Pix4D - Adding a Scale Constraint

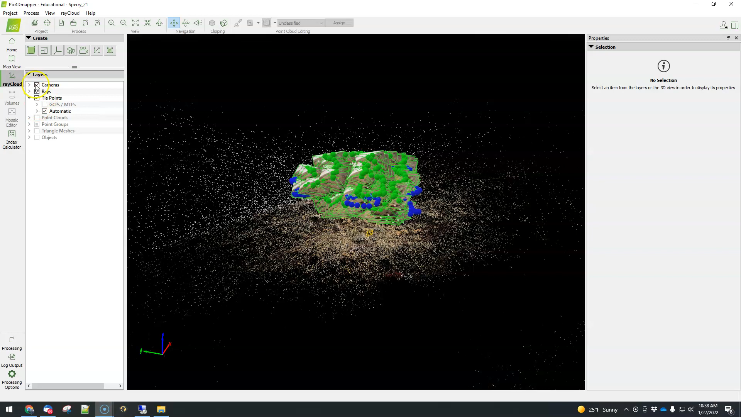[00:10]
Okay, this is going to be a quick video talking about adding a scale constraint to a PIX4D project. So this is a project that I'm working on with Lynn Resler. The idea is that she took a number of pole photogrammetry photos of a glacial area, and we're reconstructing this. But because the point cloud is on a very small area, so this is about two meters square, the GPS associated with the camera, and this was a GoPro 9,
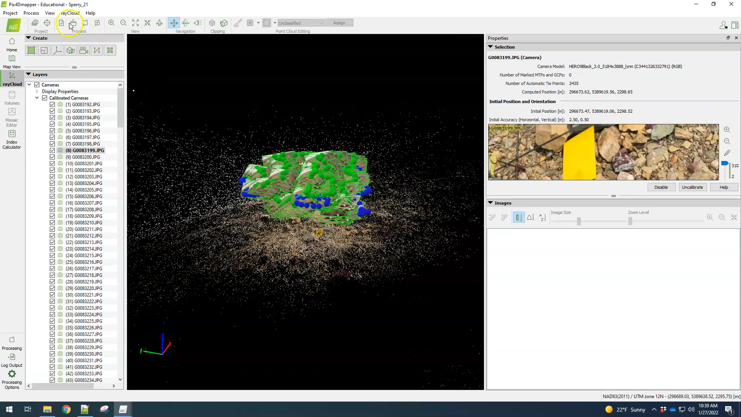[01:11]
What we're going to use is actually this notebook, which is a 24 by 30 centimeter notebook. So the way this works is I'm in the ray cloud here, and we just go into a new scale constraint. And then I'm going to mark the point cloud here, and you can see the notebook sort of reconstructing there.
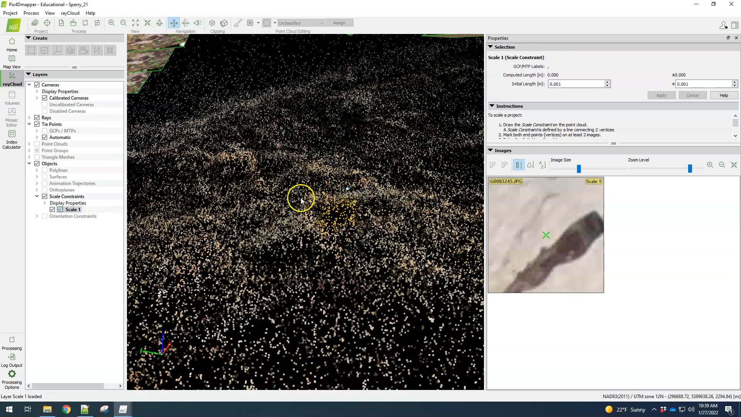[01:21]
You don't need to get this part exactly, but we'll just sort of pick out a corner. So that's a left mouse click and then a right mouse click to finish that off.
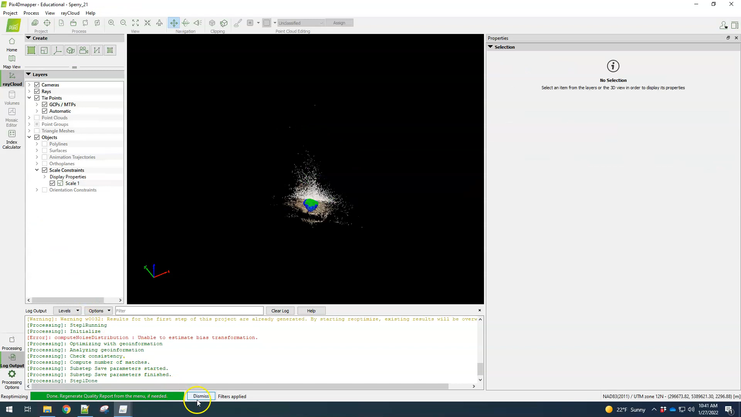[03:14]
So we can regenerate the quality report. I don't need to do that.
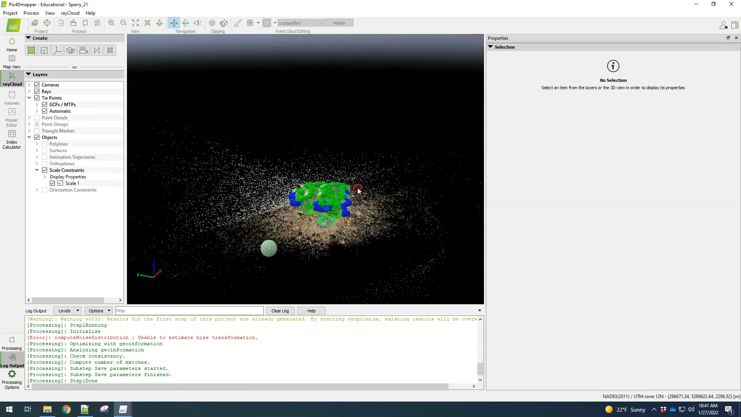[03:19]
But now we can take a look at it and things should be scaled nicely.